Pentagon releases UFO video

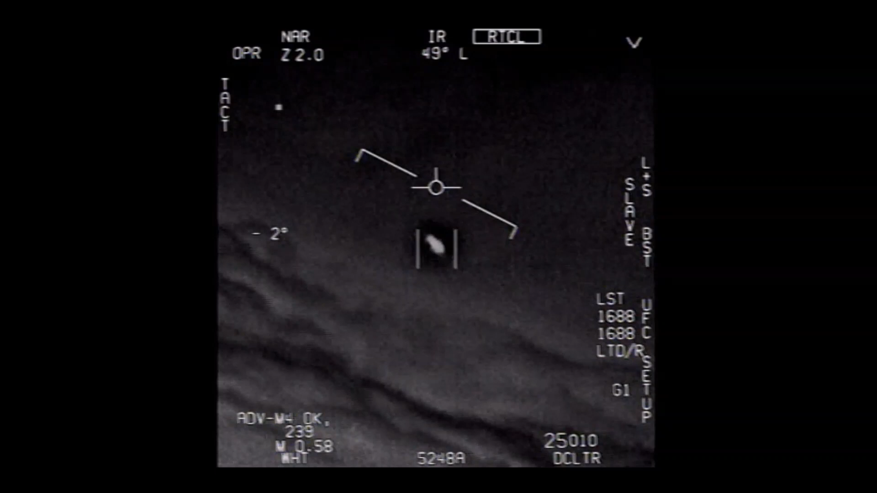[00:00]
There's a whole fleet of them, look on the ASA. Oh my gosh! They're all going against the wind, the wind's 120 knots from the west. Look at that thing, dude!
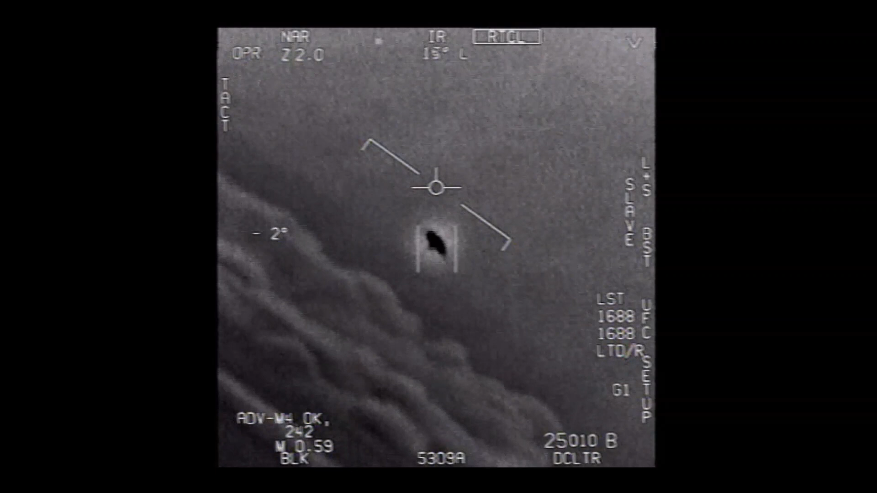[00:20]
That's not our LNS though, is it? It's not our LNS dude. Look at that thing! It's rotating. Thank you.